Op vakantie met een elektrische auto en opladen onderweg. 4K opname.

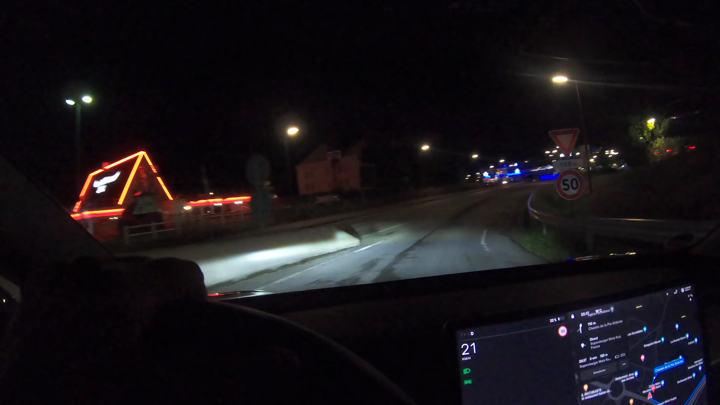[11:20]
Even kijken. Ik zie ze hier aan de rechtse kant. Zie ik ze allemaal wel staan. Houdt rechts aan om op geen minder lapigrejer te blijven. Ja dat zullen we er maar doen inderdaad.
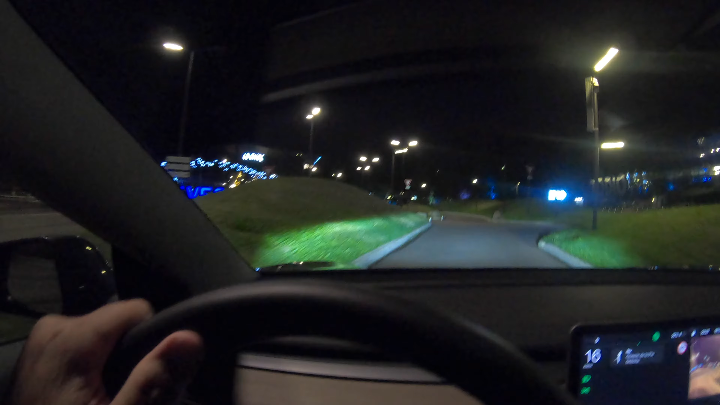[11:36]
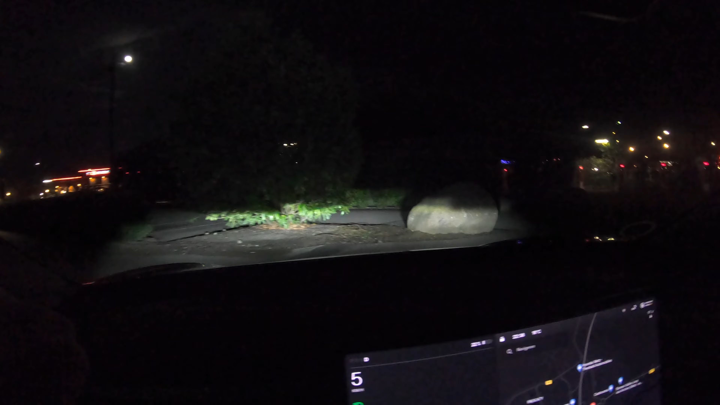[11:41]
Het is lekker donker hier. Maar het is rustig. Er staat zo te zien niemand.
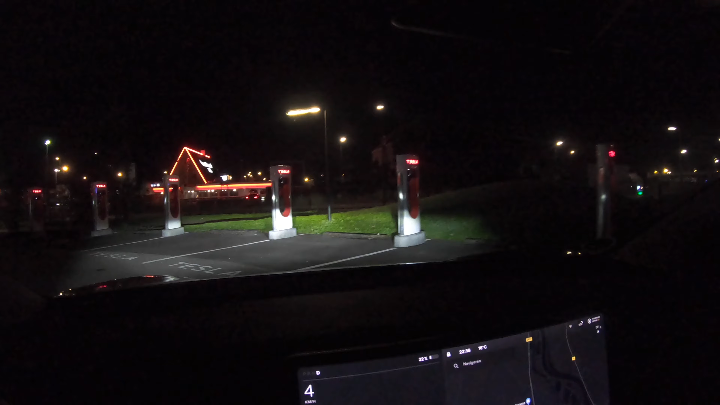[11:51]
Hier kijken.
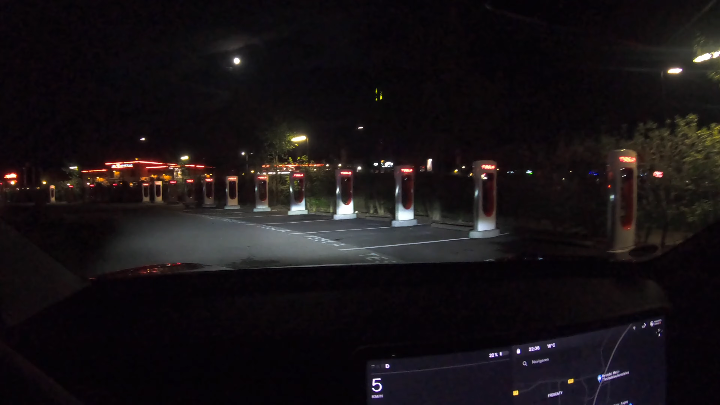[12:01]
Dit zijn de V3's. En daar achter hebben denk ik nog de V2 staan.
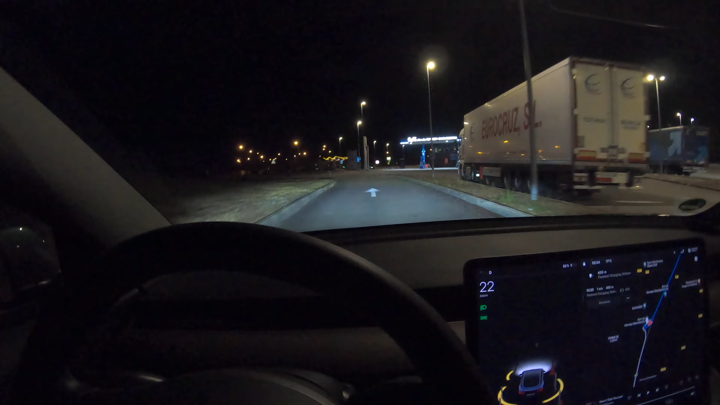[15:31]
We hoeven niet naar de benzinepomp toe. Dit zit zo'n beetje tussen de weg van...
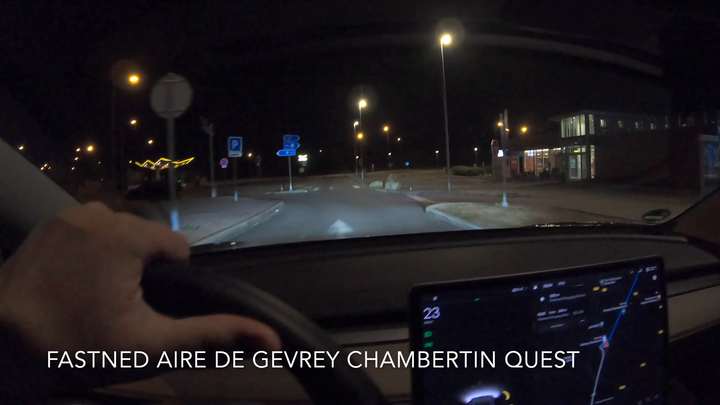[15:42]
Lyon en Dijon. Dus eigenlijk van Dijon naar Lyon.
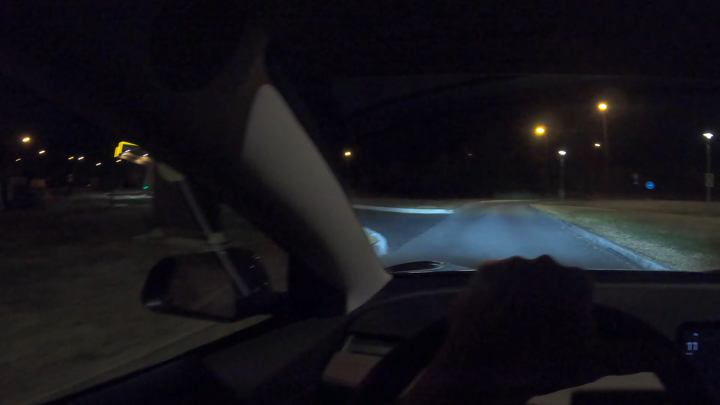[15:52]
We gaan hier netjes de auto opladen.
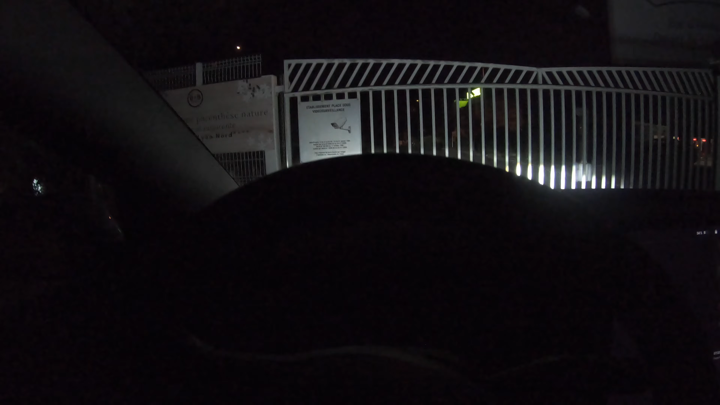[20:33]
Oh, hij gaat vanzelf open. Zie je dat? En aan die kant staan de superchargers. En aan die kant staan de superchargers. En het heet hier...
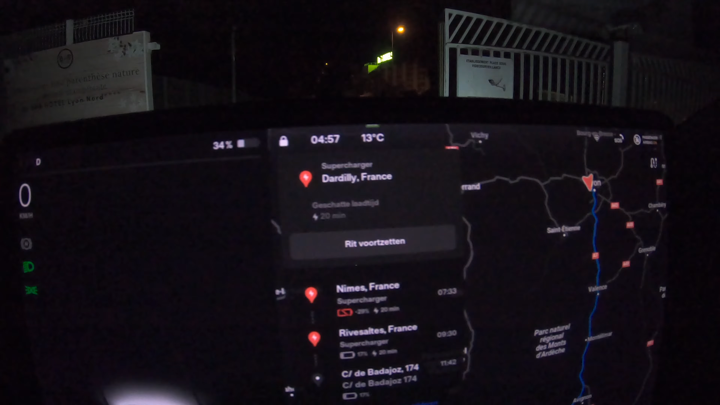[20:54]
Tardilly France.
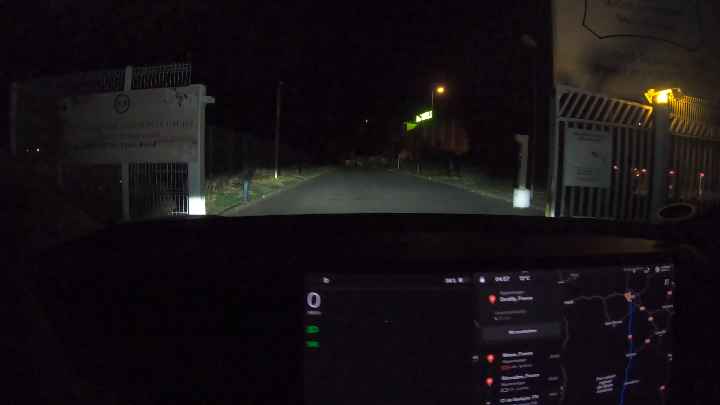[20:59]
Uitzaal denk ik. Ik heb ze al zien staan om het hoekje. Kijken wat het zijn hier.
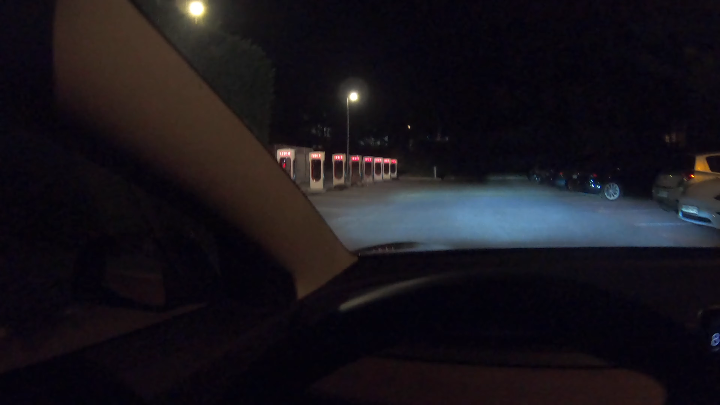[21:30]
Ja, dit zijn V3's. Dan pakken we deze maar. Het is handig genoeg. Dus we kunnen weer uitkiezen. Even kijken wat hij nu gemiddeld gedaan heeft.